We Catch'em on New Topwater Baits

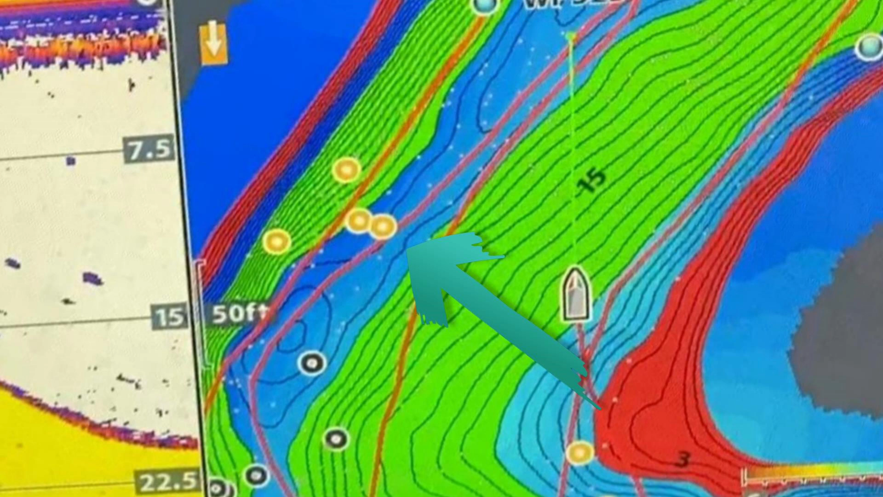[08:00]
all right guys so that first fish what we've got is we've got a creek channel right here we've got a group of
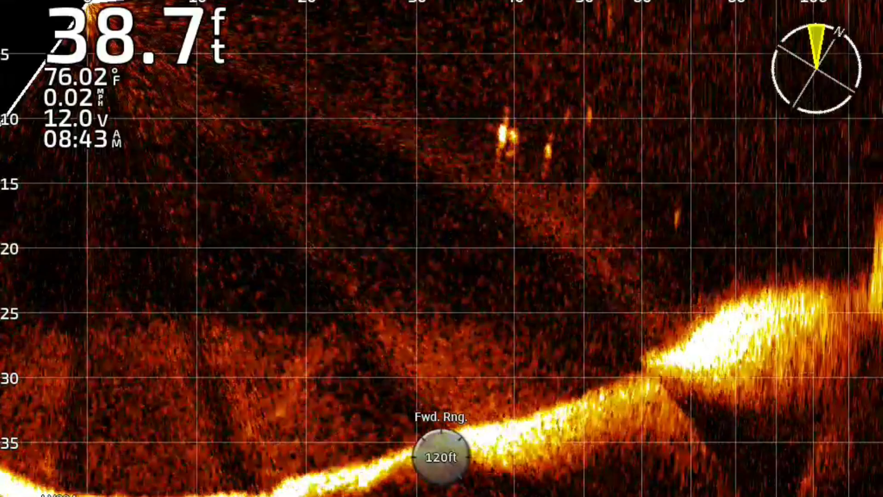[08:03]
On screen: depth 38.7 ft, water 76.02°F
them just sitting out here i just missed a second one they're just barely coming up
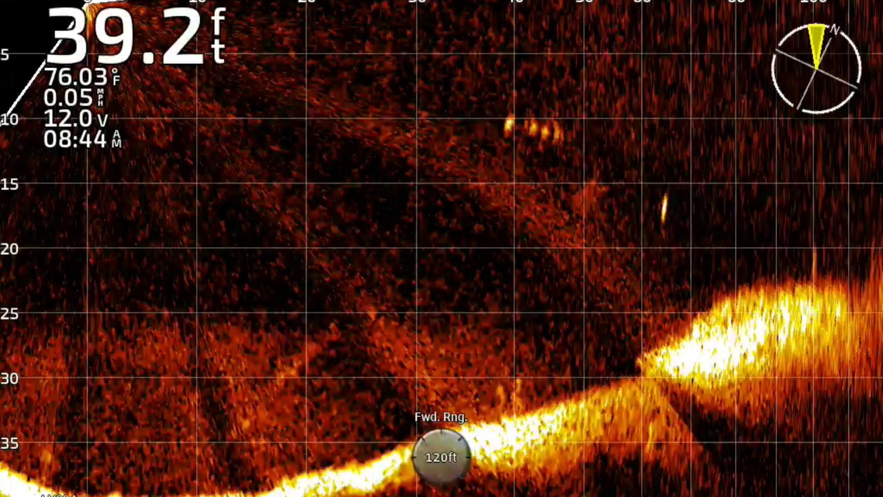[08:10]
On screen: depth 39.2 ft, water 76.03°F, speed 0.05 mph
and slurping at it i can actually see them on the graph